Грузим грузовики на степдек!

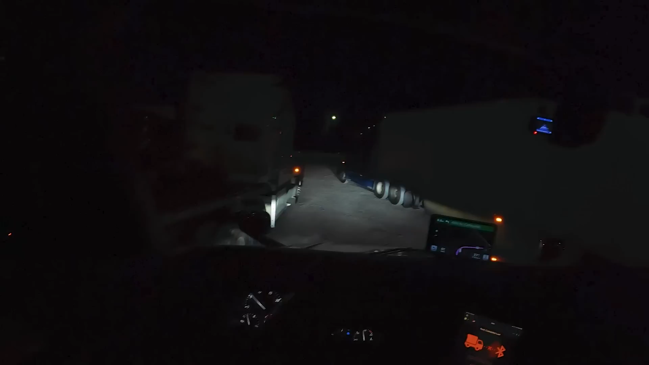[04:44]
не пердящий классик но просто он блин он все равно его слышно даже если он не пердящий но это не из этих которые на выхлопах пусть равно просто было местечко лучше все равно слышно все равно гул стоял такой него неприятно поэтому принято было решение лучше чуть-чуть переехать и фаути чуваки тут напылили короче